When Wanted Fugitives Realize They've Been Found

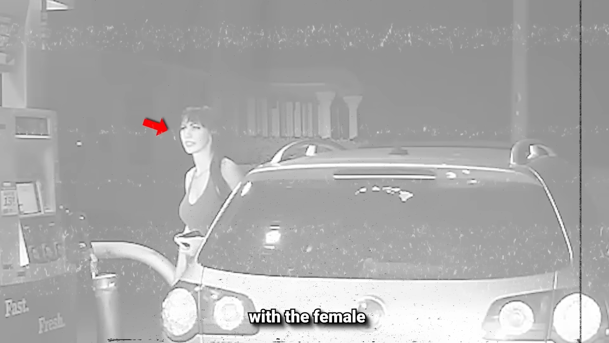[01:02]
Upon approaching, the officers voiced their concerns with the female and took appropriate measures without wasting any time.
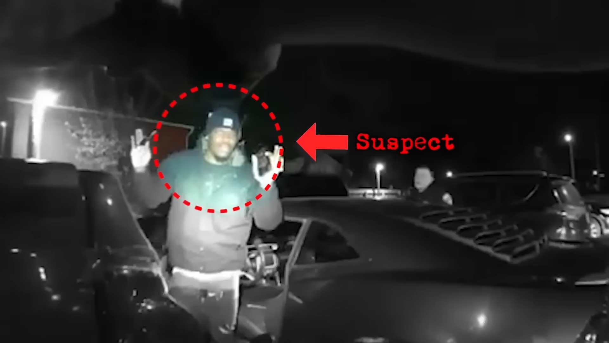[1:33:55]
As the cops searched for the suspects, he came across a suspicious car in the parking lot.
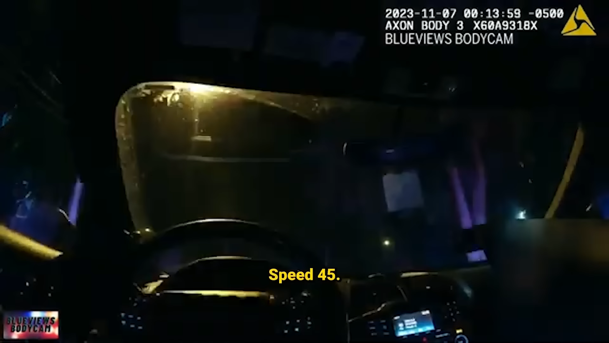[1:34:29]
Still no traffic, coming up to Wintergreen, speed 40. No cars on the road.
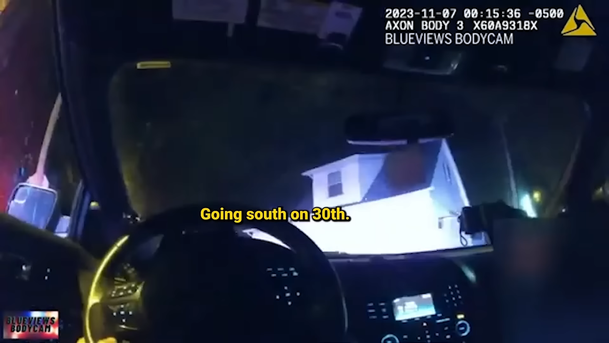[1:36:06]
Going south on 30th. Signaling to turn to left.